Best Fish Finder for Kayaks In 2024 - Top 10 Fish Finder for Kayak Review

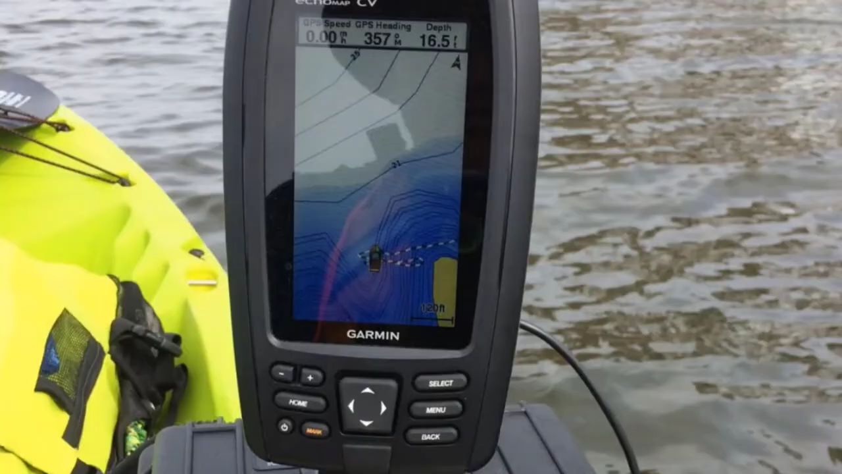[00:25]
At the first position of our list, we have Garmin Striker 4DV. Garmin is popular for its GPS systems.
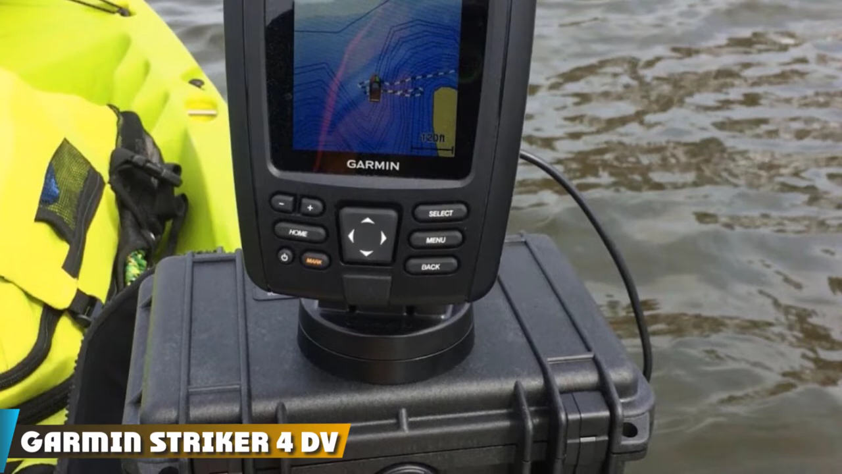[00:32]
The Garmin Striker 4DV also has a GPS.
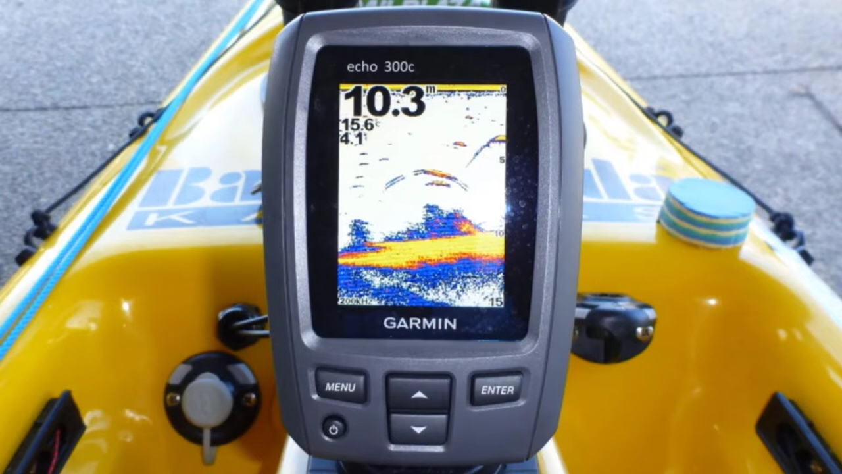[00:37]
This high-sensitivity GPS will help you locate your favorite fishing spot. The speed can be viewed on the display screen.
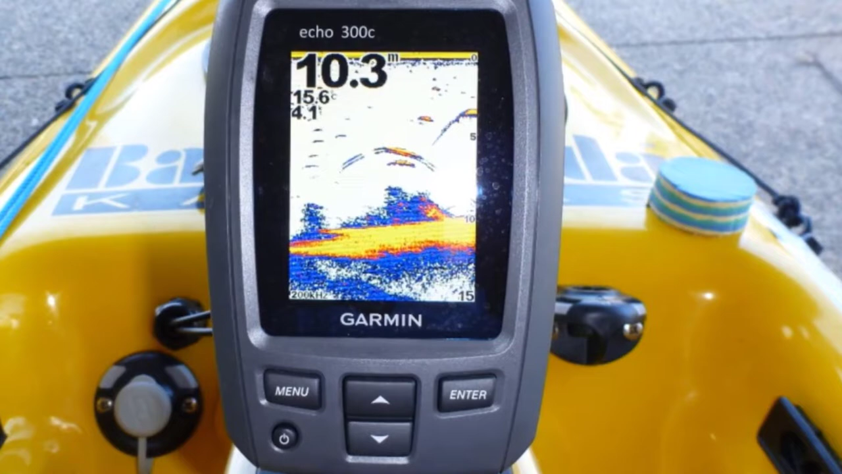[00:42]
On screen: water 15.6°C
You can use the map to locate places such as docks and stumps. You can easily view your data with a flasher. It also lets you share the data with other strikers.
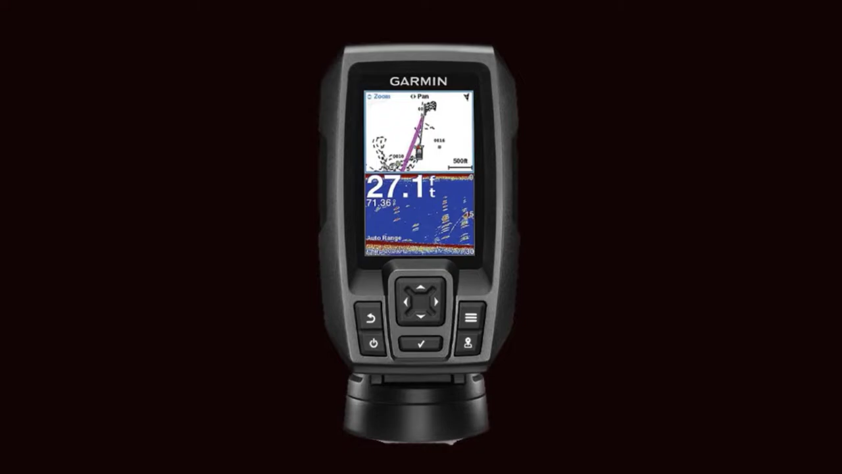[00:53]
On screen: depth 27.1 ft
The screen size is small, so it proves to be the best for kayak fishers. Furthermore, Garmin Striker 4DV features a chirp sonar technology that helps by creating arches with greater target separation. This model has a reasonable price that suits many customers.
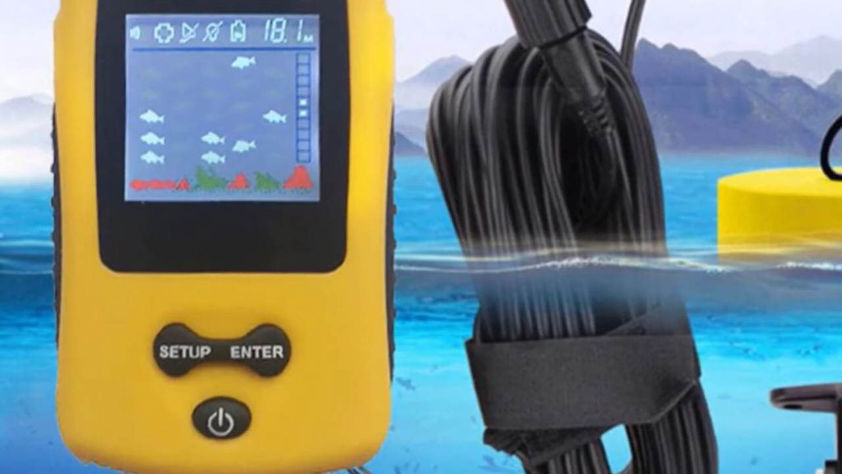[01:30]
On screen: depth 18.1 m
The design is simple and lightweight. Furthermore, you can even hang this fish finder around your neck. This portable fish finder works the best for many types of fishing including shore fishing, kayak fishing, lake fishing, etc.
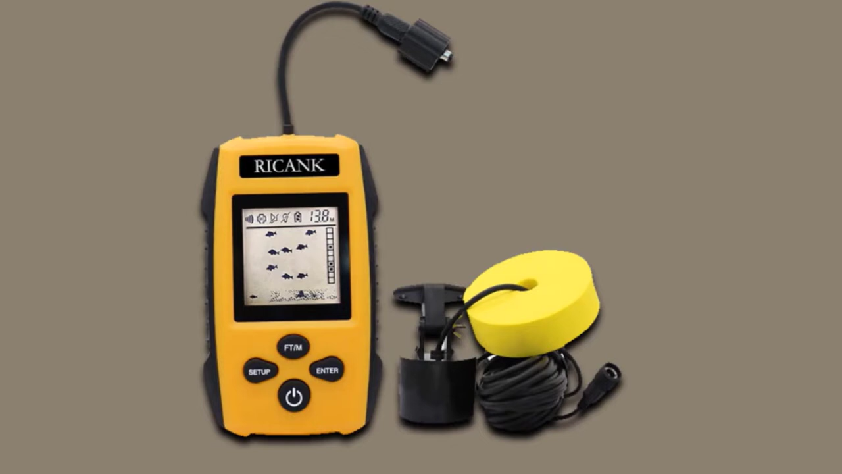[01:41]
It also features many sensitivity options and an alarm for the fish. You can configure your settings to the battery saving and backlight mode as well.
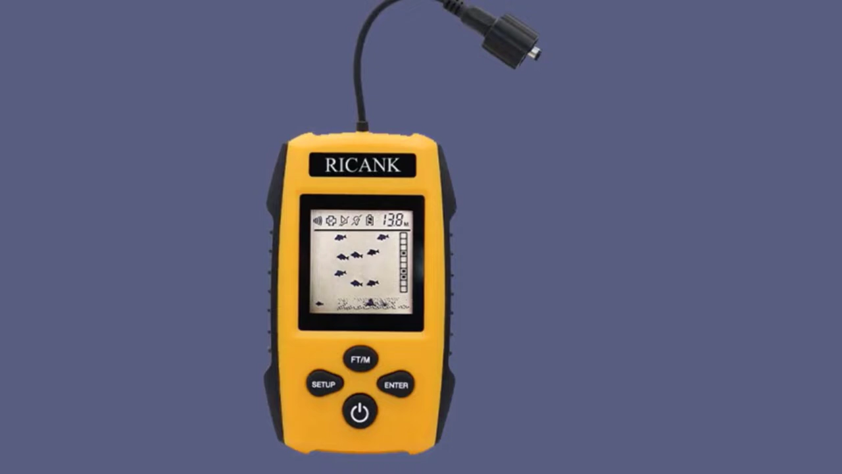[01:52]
The company also offers a one-year warranty. So, if anything goes wrong, you will get a quick replacement without any worrying. The number three position is held by Hawkeye Fish Trax 1C Fish Finder.
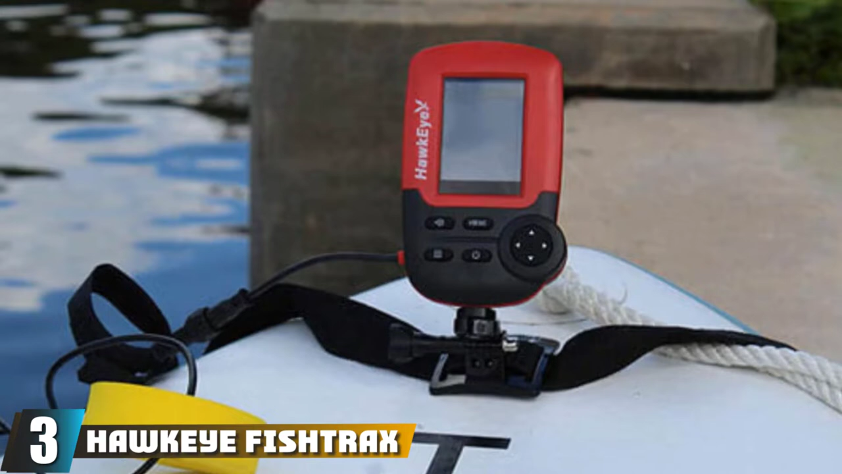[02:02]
Hawkeye Fish Trax 1C is the most powerful fish finder of the family.
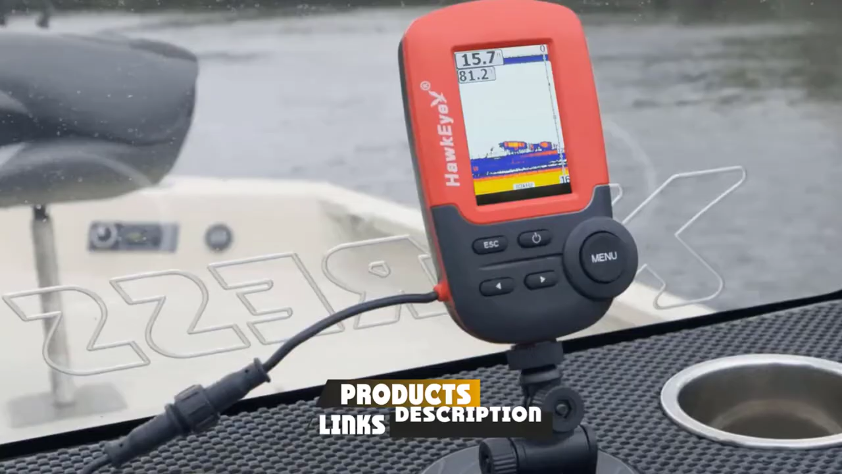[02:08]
It features a colored HD screen that displays all the details you will need.
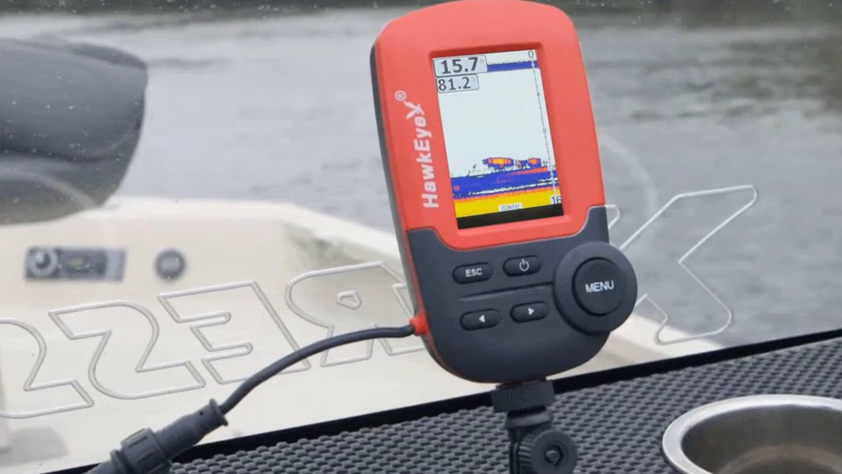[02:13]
Also, the screen can be used as a flasher for when you're fishing. This fish finder has many settings that you can configure. This will give you good accuracy. It comes with three modes, sonar, data mode, ice flasher mode.
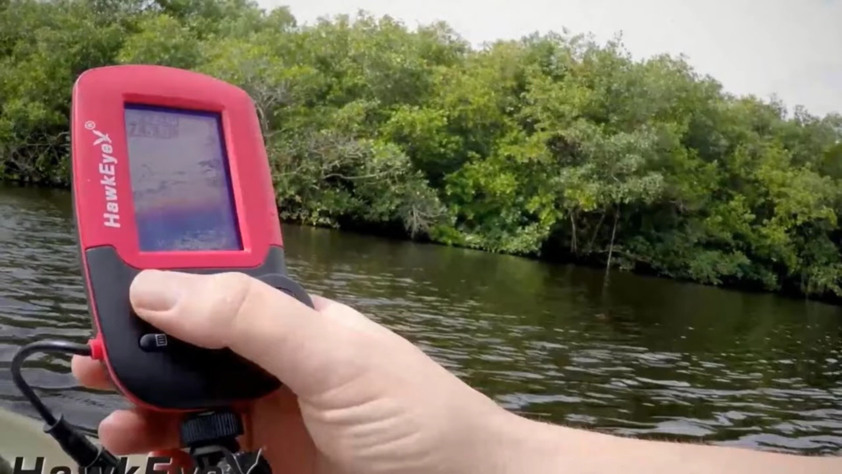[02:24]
You can view things like the temperature, depth of water, and voltage of the fish finder on the screen. You can also set the depth range automatically. Moreover, this model is lightweight and easily portable.
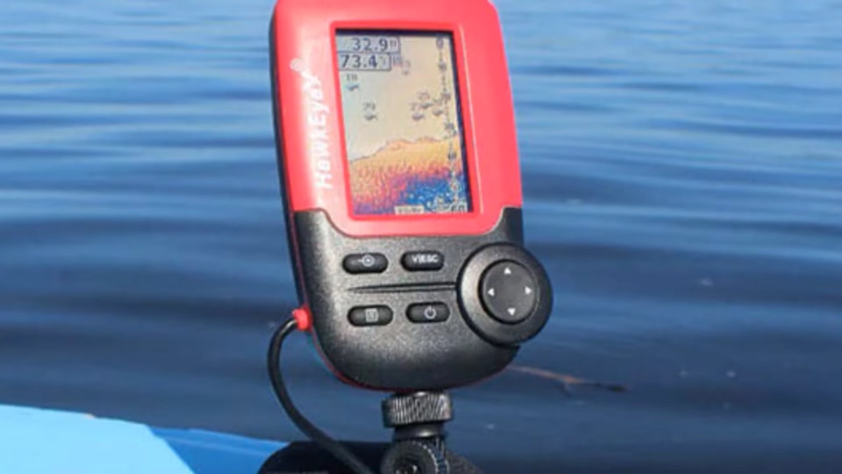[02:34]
The battery is powerful and has an excellent backup time.